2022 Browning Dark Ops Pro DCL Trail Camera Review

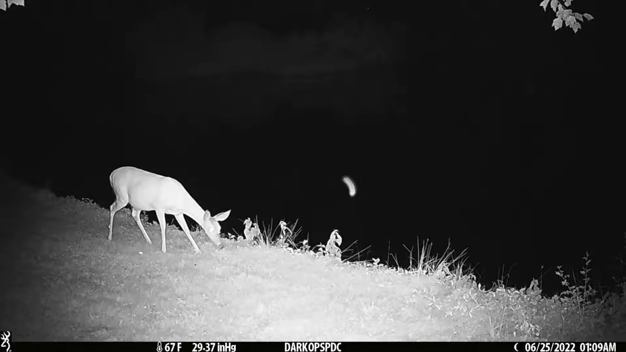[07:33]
Um so stay tuned guys. I'll turn you back on once we get there. We still do have uh 100% battery life too.